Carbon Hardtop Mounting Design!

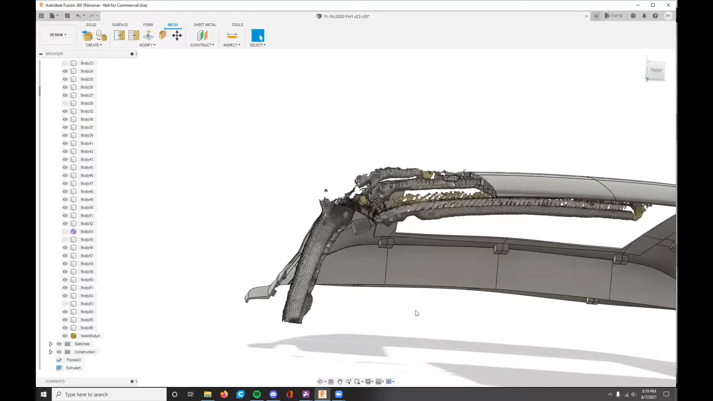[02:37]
it's a pretty quick and easy scan to do it's nothing professional took me about you know 20 seconds
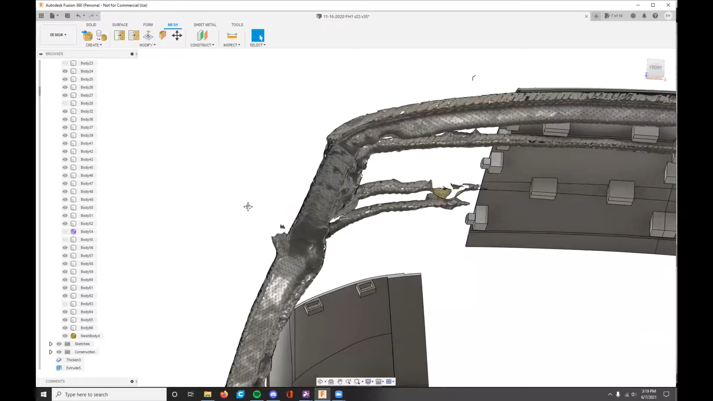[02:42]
but it's enough for me to design off of so if i turn on the rest of this here you can see more accurately
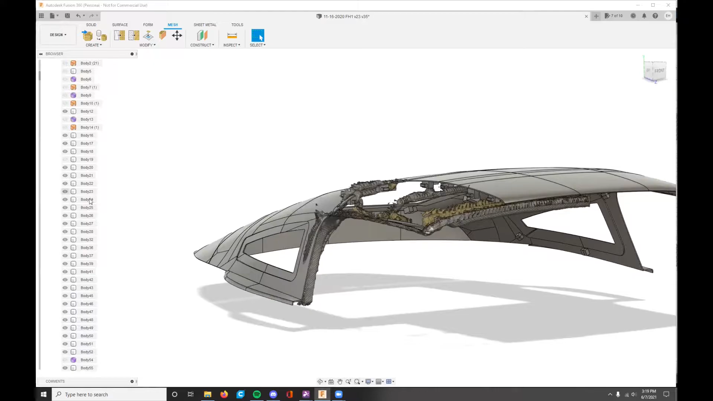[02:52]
so basically this helps me design
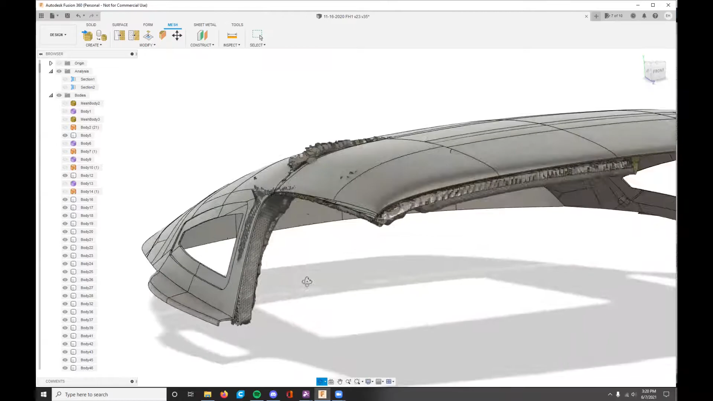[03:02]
any 3d printed parts that i need to mount to the hardtop
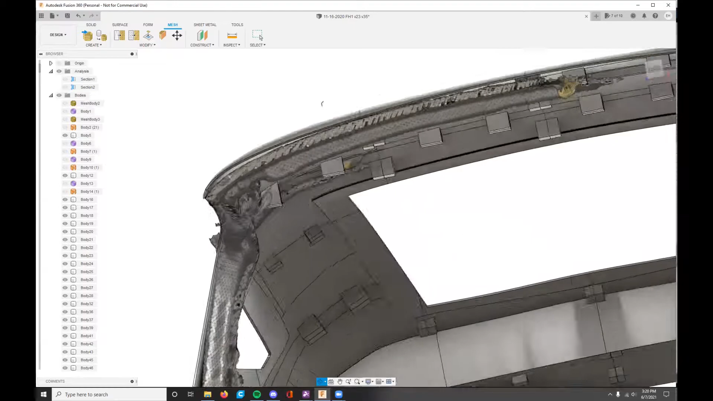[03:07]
that gives me a good idea of what the angle needs to be for the mounting the
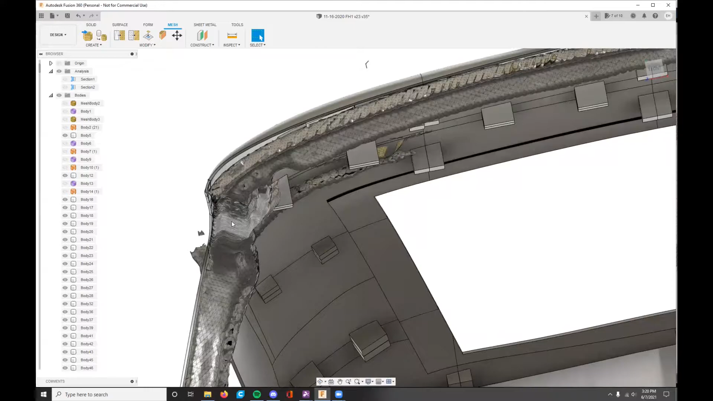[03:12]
metal frame for the gaskets i could use this 3d scan to